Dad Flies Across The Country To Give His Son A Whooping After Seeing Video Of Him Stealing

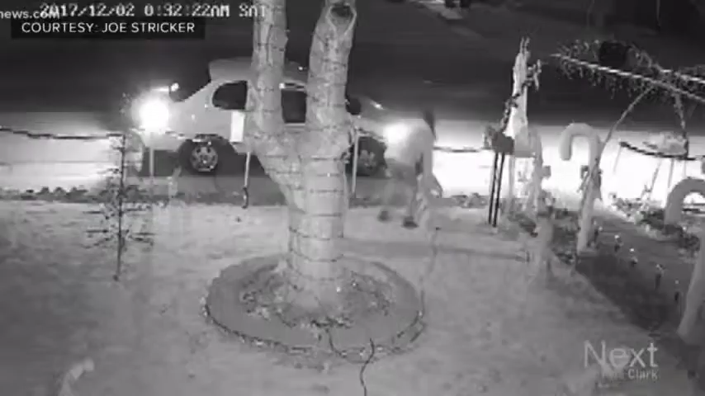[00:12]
kid was in his 20s. The father says his kid is one of those bums stealing Christmas decorations in Centennial.
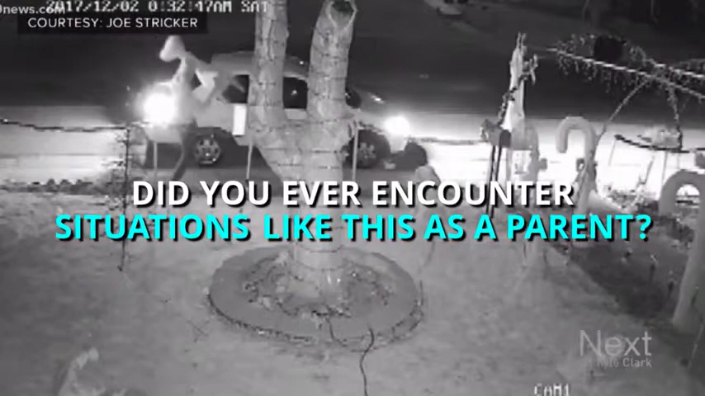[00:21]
We shared the security video, and dad in another state recognized his son among the culprits. So he